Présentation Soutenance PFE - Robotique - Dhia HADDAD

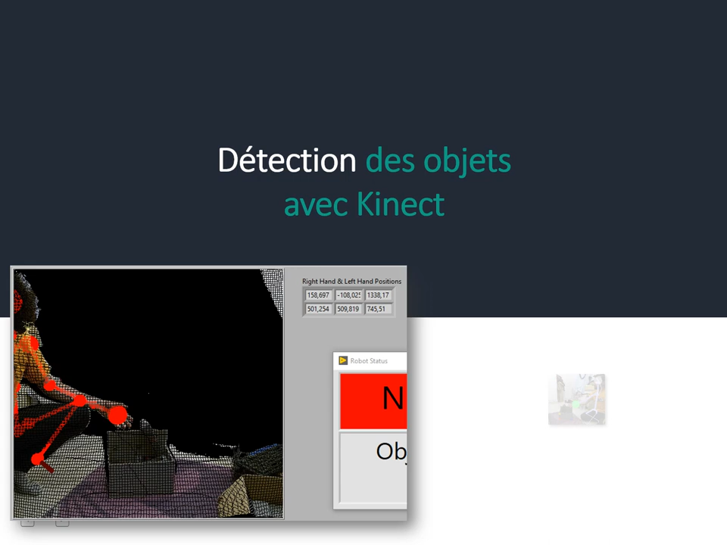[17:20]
Et par traitement d'image, on détecte les trois autres points remarquables avec la technique de concentration de couleurs.